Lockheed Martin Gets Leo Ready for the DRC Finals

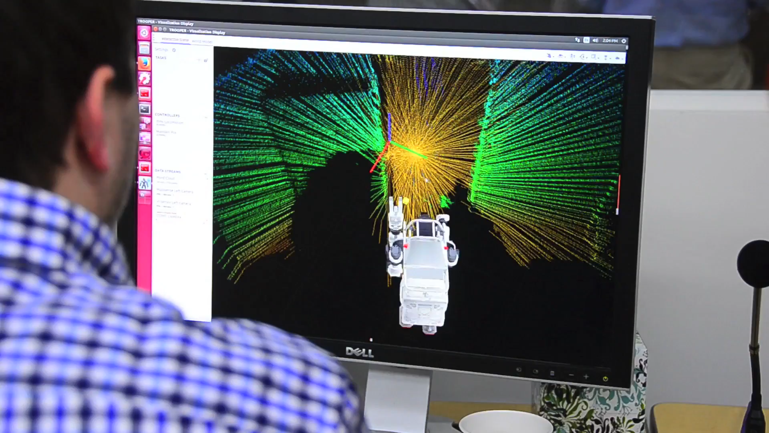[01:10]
understand what sort of missions need to be accomplished, and communicating that at the behavior level with the robot for execution.
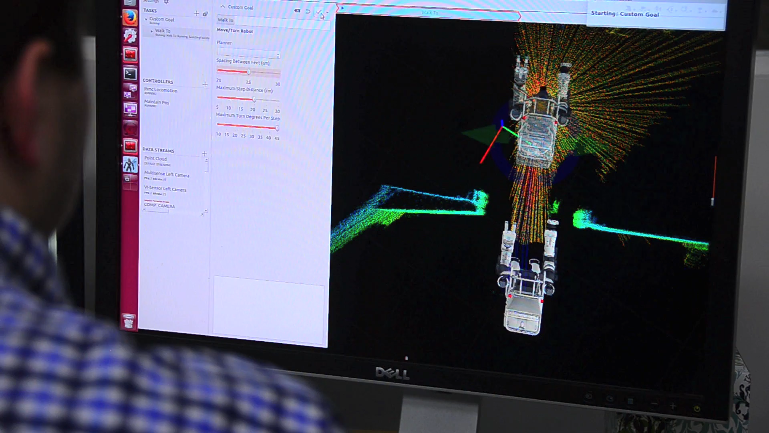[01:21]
And then the robot perceives the environment, recognizes certain salient features, models that,